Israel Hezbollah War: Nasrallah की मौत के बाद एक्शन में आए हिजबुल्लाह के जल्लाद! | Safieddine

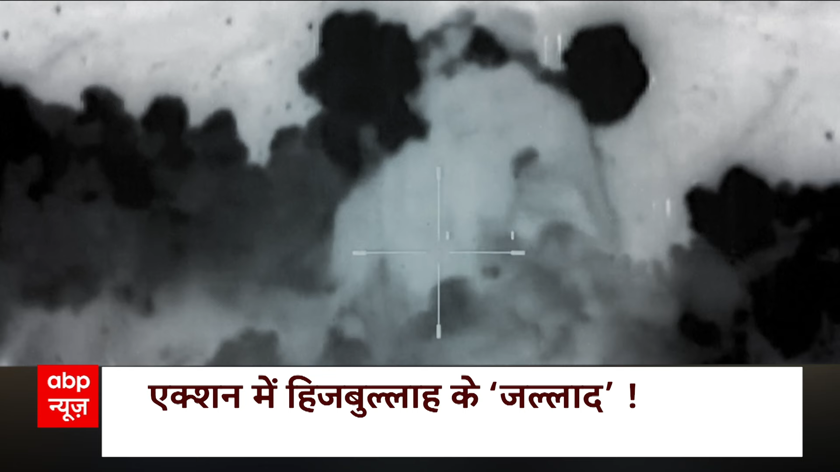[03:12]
टारगेट प्लॉक होते ही आस्मान से बारूद की बारिश शुरू हो जाती है और देखते ही देखते मलबे के ठेड में तब्दील नजर आती हैं उची उची इमारते